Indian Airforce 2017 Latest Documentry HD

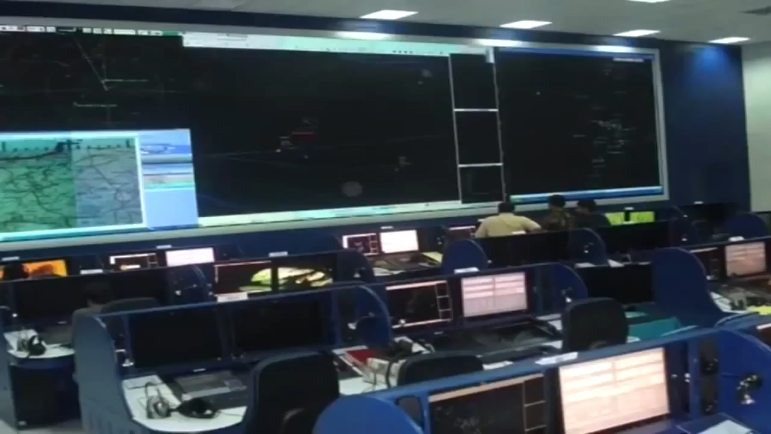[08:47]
ground-based radars into a command and control system called the IACCS
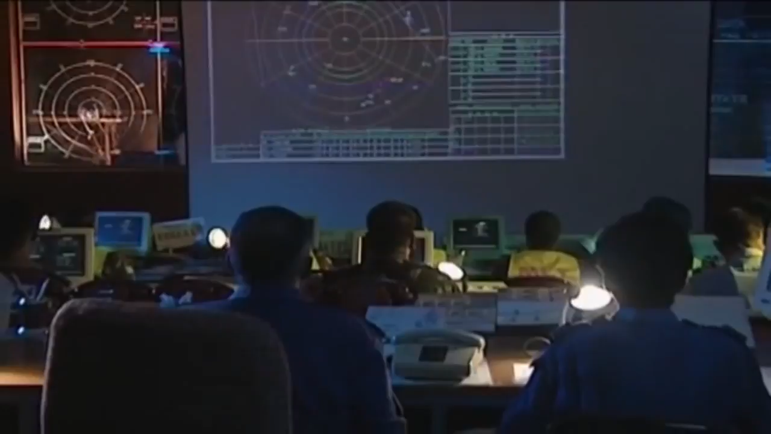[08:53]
Taking the IAF forward towards achieving net-centric operations